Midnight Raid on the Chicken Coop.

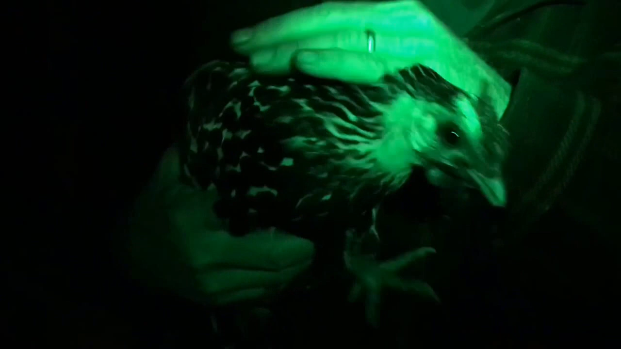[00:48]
That's a good girl. She's one of our good setters right here.
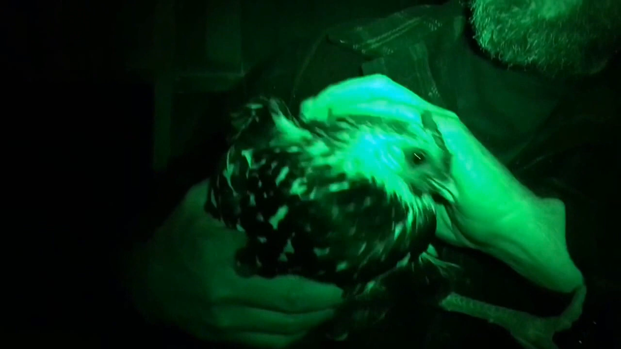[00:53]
Yeah, she is. I think this is one of the ones that have hatched out some babies.
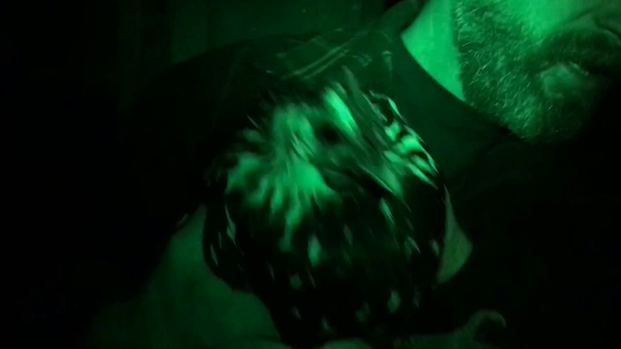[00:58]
Yep, it's the hamburger. Oh, you are heavy. Wow.
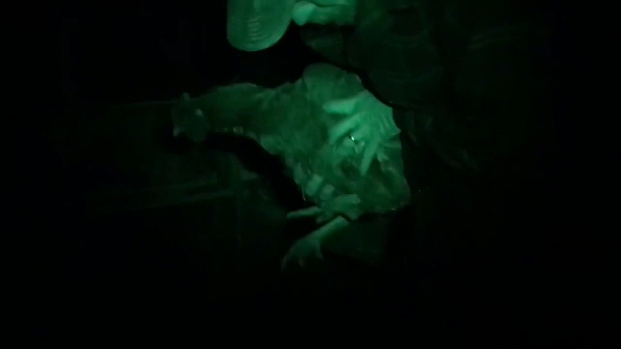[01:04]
They're not good for laying.
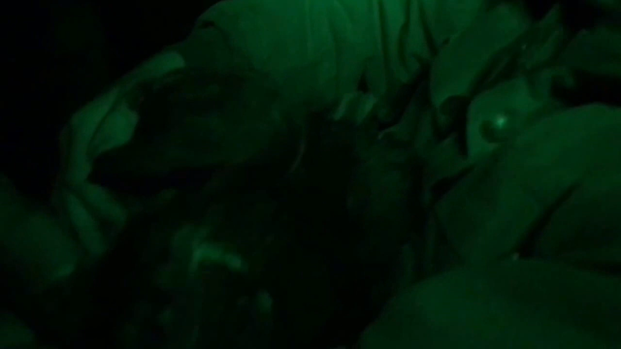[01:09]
They have. That's one of the rangers. Yep. Yeah. Hold on to her. You gotta hold on. She's big. Wow.
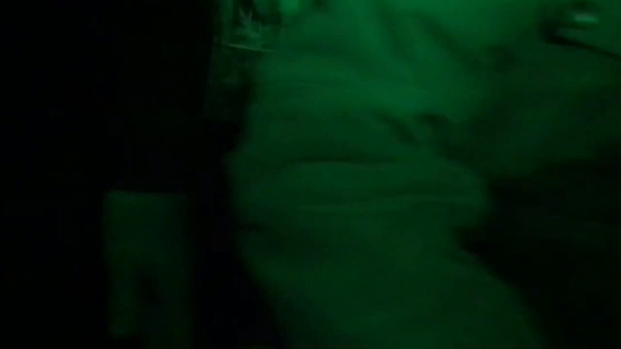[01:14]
I've held her.
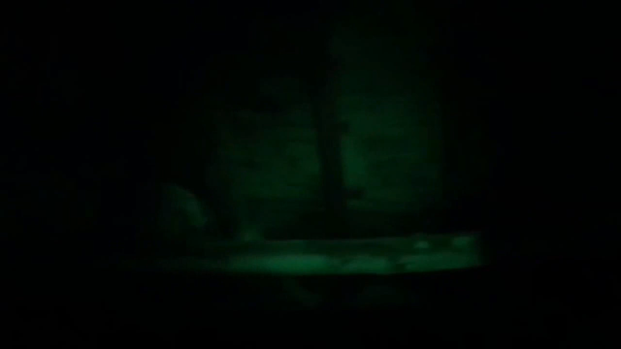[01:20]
She says, "That's the other one."
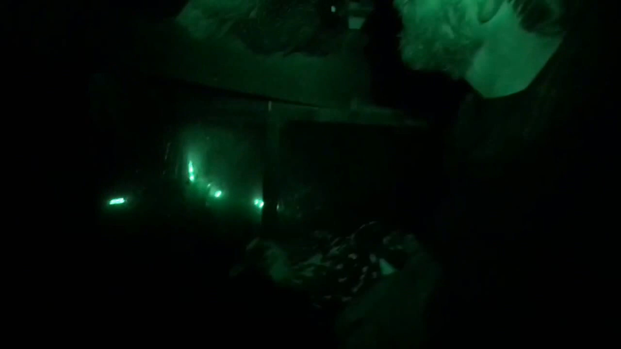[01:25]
What are you doing, disturbing me? Oh, you know what? These are some of the wild ones. Yep. They came over here. This is good. That white rooster is. What?
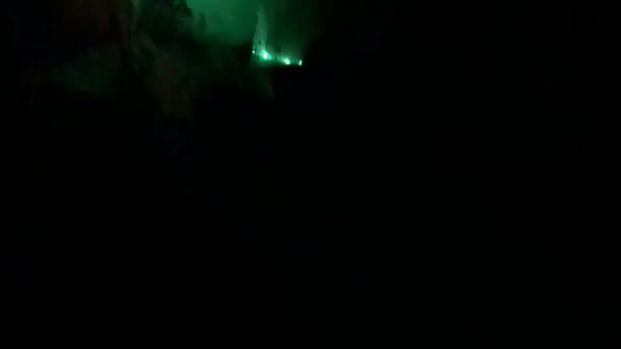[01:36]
That's the one that hatched her.
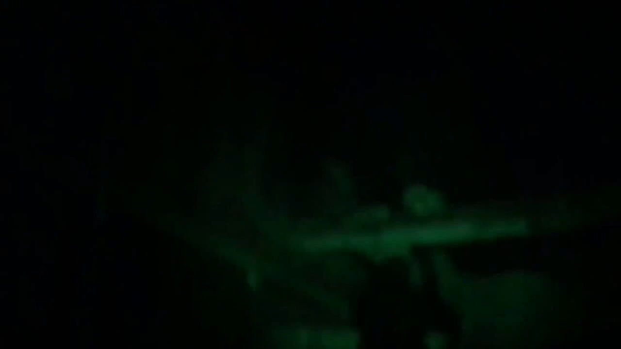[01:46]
Oh, no. It's okay. She's the alarm.
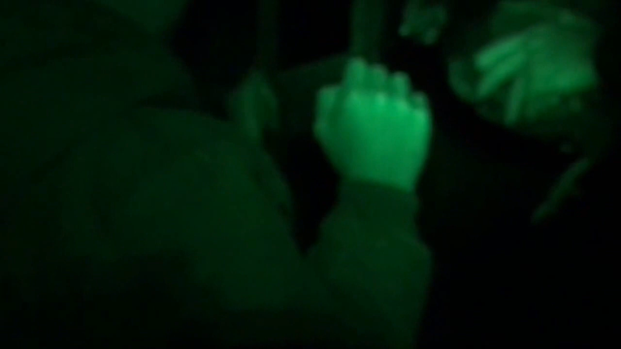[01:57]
It's okay. Hey, girl. I got it.
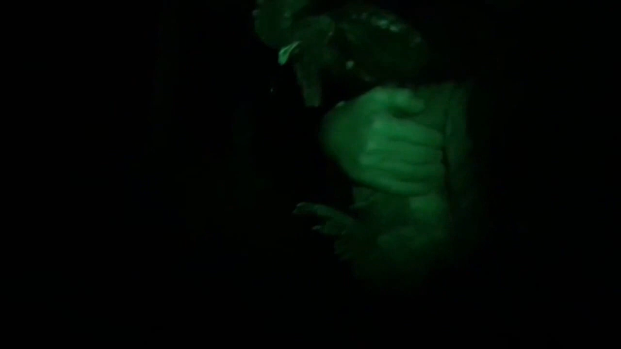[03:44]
Woodrow's a handsome guy. He's also proud.
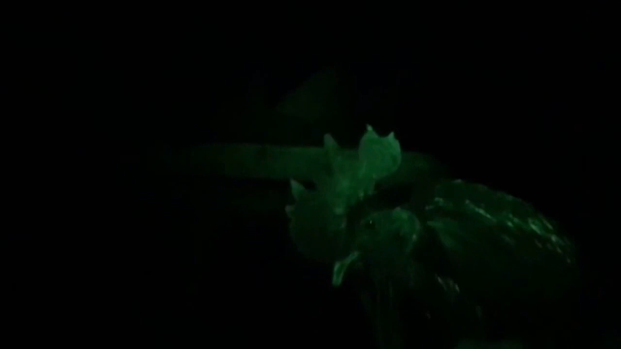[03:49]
You're going to keep the girls in line in our new spot, aren't you? Good guy.
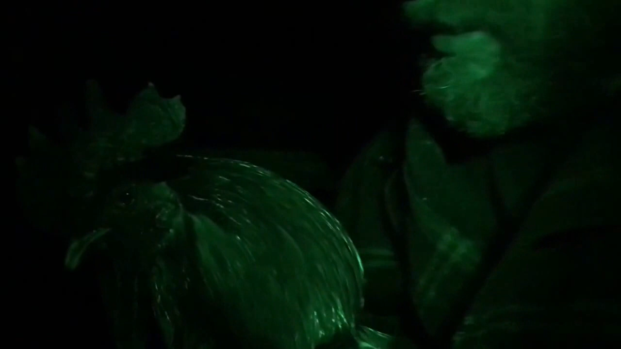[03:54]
Good guy. Watch his wings there. Got his legs? You might want his legs. Hold on, I don't have his. Feel him down there? Yeah, I feel him. Okay. That is Mama's favorite rooster, Papa.
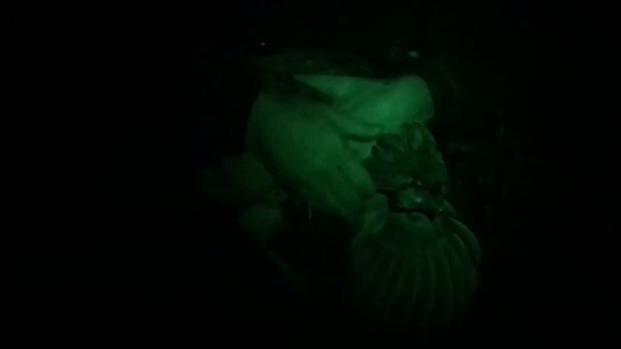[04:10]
Right, girl, you're the last. That's it. We got them all. That's about it.